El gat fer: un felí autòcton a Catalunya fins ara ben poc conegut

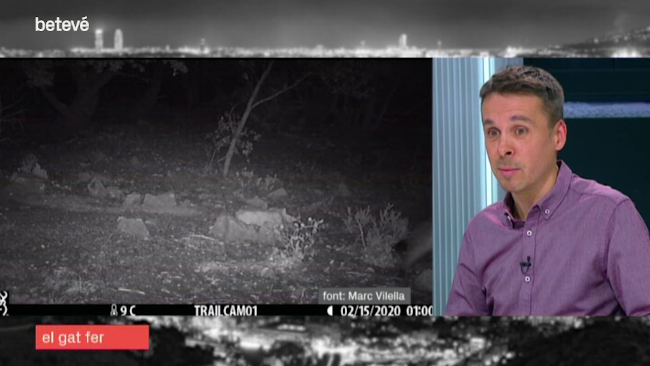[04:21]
I les imatges que capturen són aquestes que veiem, aquestes són reals, imatges d'aquesta espècie, del gat salvatge.